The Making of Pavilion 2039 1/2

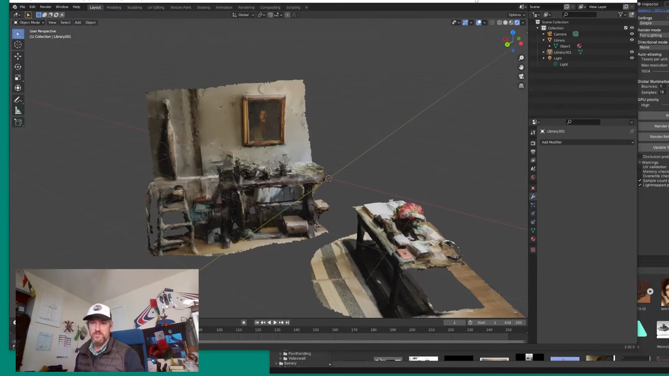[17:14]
need to be able to see a little bit of that so basically what it is is the lidar scan from my uncle's library um or my uncle's
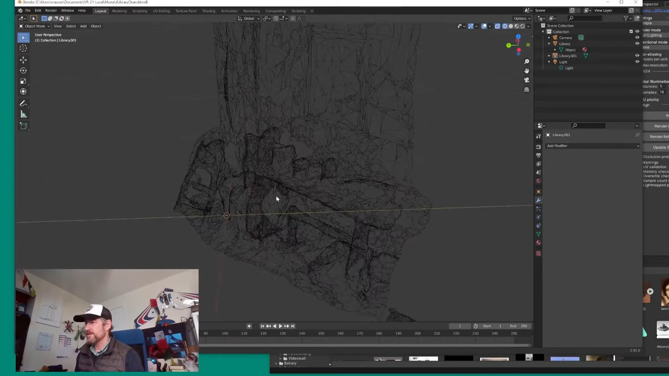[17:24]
um atelier decimated and decimated means you for simply you pre you simplify it to the max and with decimate you can
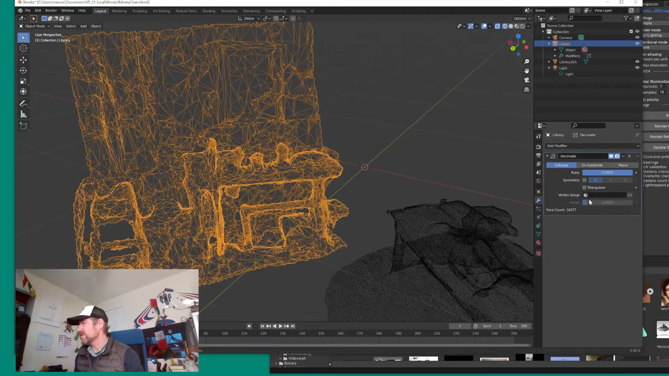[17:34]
really uh destroy it but in a good way because it allows you to
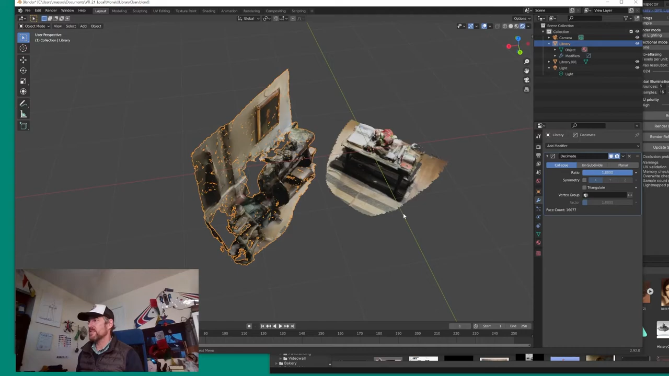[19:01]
definitely not clean stuff but I was quite surprised when I was in the gallery that it actually gave you this